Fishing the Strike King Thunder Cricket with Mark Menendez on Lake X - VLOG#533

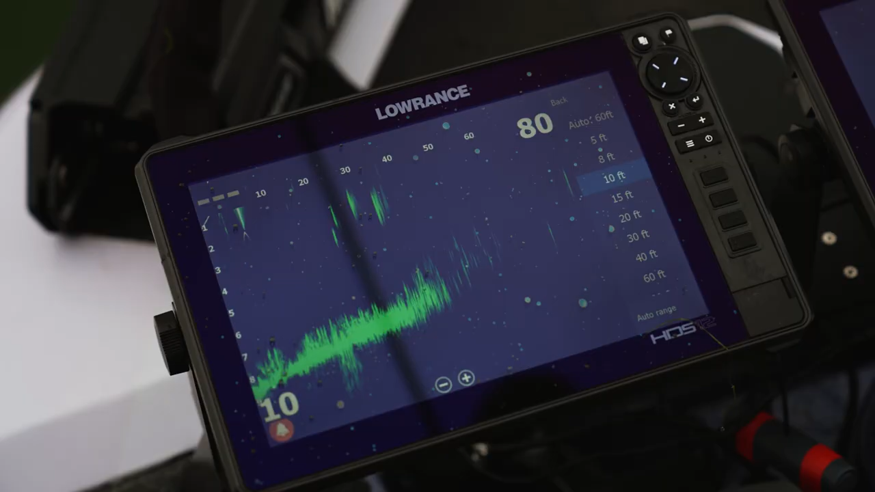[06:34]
All those fish came up off the bottom. Watch them, they'll go to the bottom when this thing comes right by them.
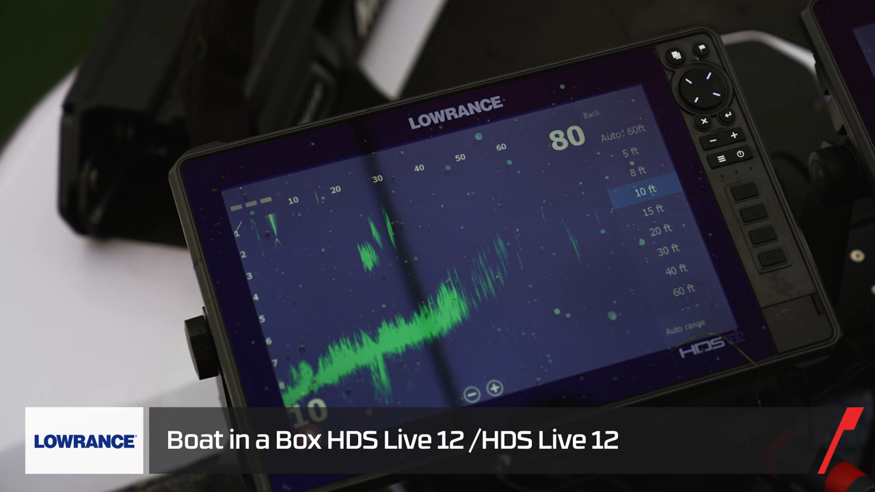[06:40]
Oh yeah, see them fall? Mm-hmm. Bye-bye. It's not bass. Sure look like it, but it's not bass.
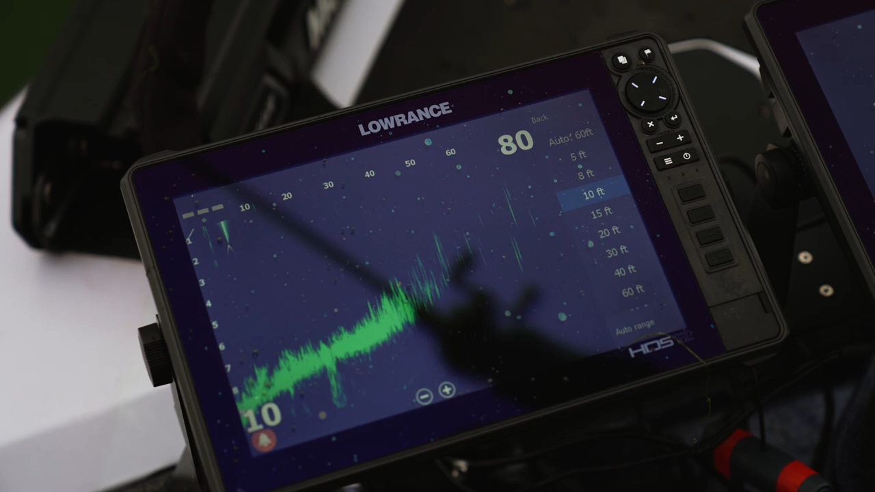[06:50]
That one, I saw that one come up, get it, missed it once, and came up and got it. That's a good one.